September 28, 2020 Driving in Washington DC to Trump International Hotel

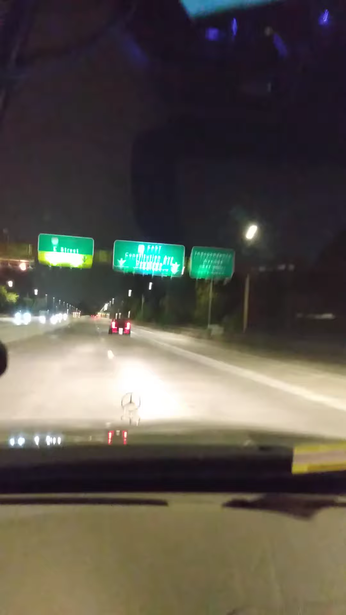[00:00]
Greetings from Washington DC, this is Alex Bajan from Krasnik. Pozdrawiam rodaków z Krasnika I całej Polski. Właśnie wjeżdżamy do centrum Smoka, centrum Imperium Waszyngtonu.
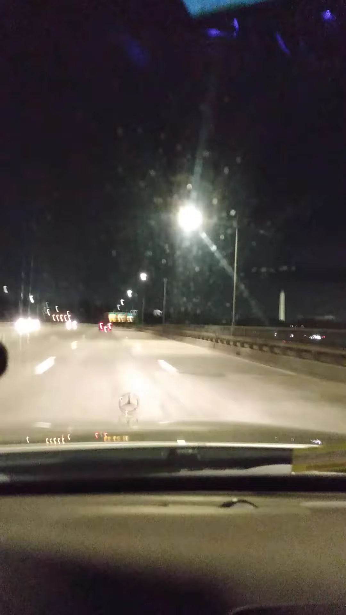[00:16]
Pół minuty już. Roosevelt Bridge, po lewej stronie mamy Kennedy Center, Watergate Hotel, Bank Centralny Ameryki, Federal Reserve. Jak widzimy, po prawej już jest Lincoln Memorial,
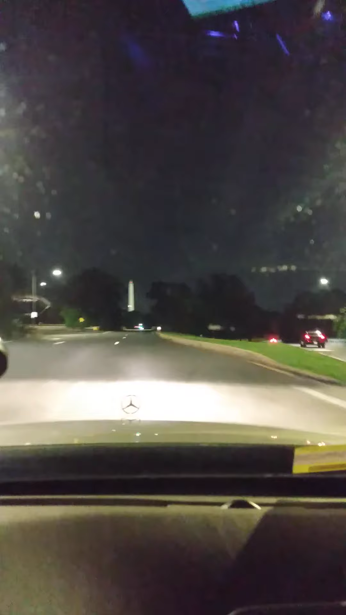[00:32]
Washington Monument I muzyka Bob Marley. Widzicie? Przed nami Washington Monument, ta wieża.
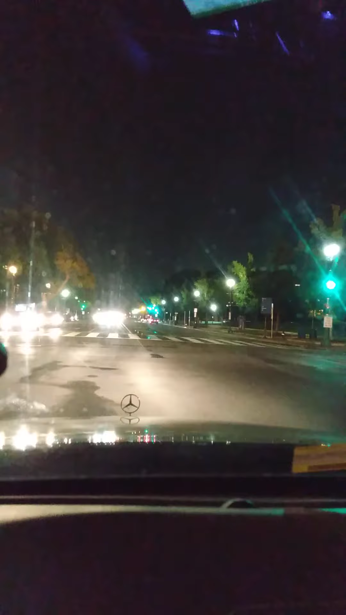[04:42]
Musimy w lewo skręcać zaraz obok Department of Justice, czyli Ministerstwo Sprawiedliwości Ameryki. Idziemy do Trump International Hotel. O, śpieszyć się musimy. Zmieniło mi się światło.
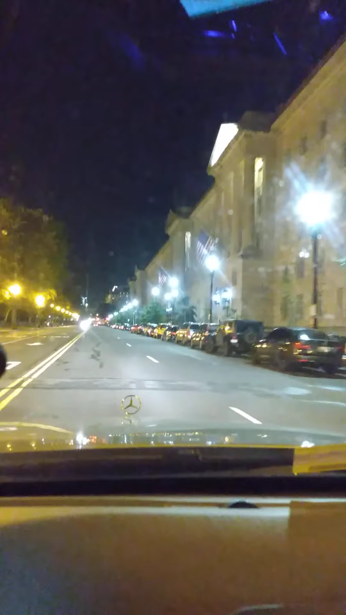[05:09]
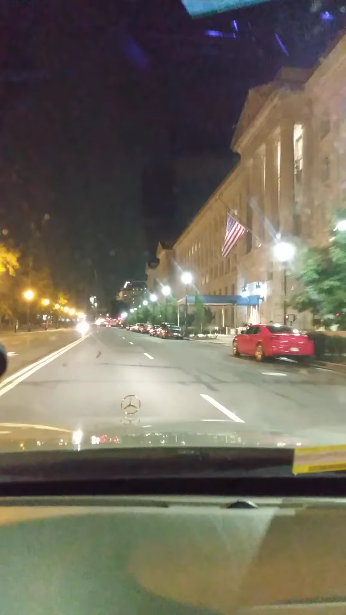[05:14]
bardzo znane dobrze mi strony. Tutaj często kiedyś byłem. Willard Hotel, wspaniały lobby lounge, jest taki bar. Tutaj mamy kolejne ministerstwa. Willard Hotel jest tutaj prosto, ten taki duży budynek, ten duży. Willard Hotel też 5 gwiazdek International.
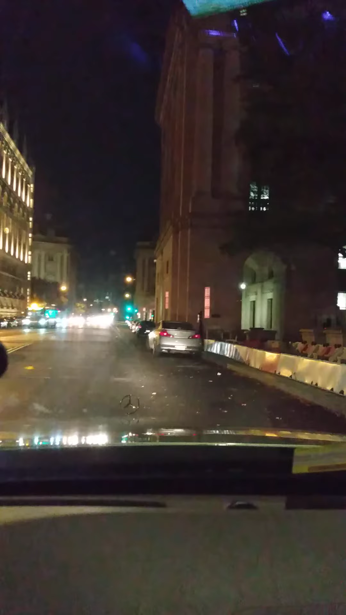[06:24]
Odjeżdżamy, już lada moment. Trump Hotel International. On the right side, yes, we are right here now. Okay, no parking. Let me see where we can park. Very complex here. Huh? Stand up for your right. Get up, stand up.